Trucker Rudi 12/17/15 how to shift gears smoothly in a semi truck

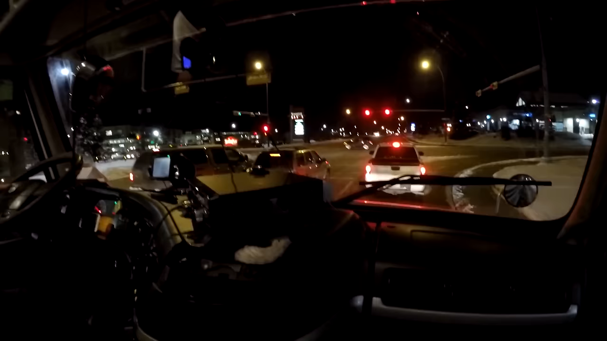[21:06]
But The These Cameras Are Working Pretty Good Yes They Are That The Beauty Behind It If We Get A Little Panoramic View And Now We Come Back Slowly Yeah Yeah
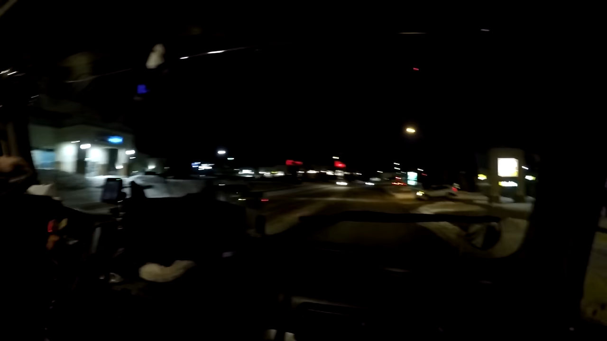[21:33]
There You Go Yes See We Got Chapters Here And Everything Yep Yeah Yeah This Street Will Bring Us Right Back To Where We Came From